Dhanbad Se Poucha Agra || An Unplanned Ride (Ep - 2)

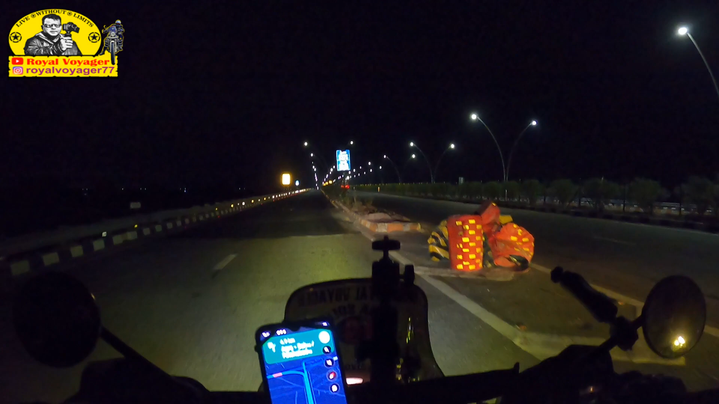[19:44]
तो ये है वो रास्ता जा रहा है दिल्ली, और ये जा रहा है आगरा। तो मुझे जाना है ये रोड से, और विशाल को जाना है वो रोड से। चलो मिलते हैं फिर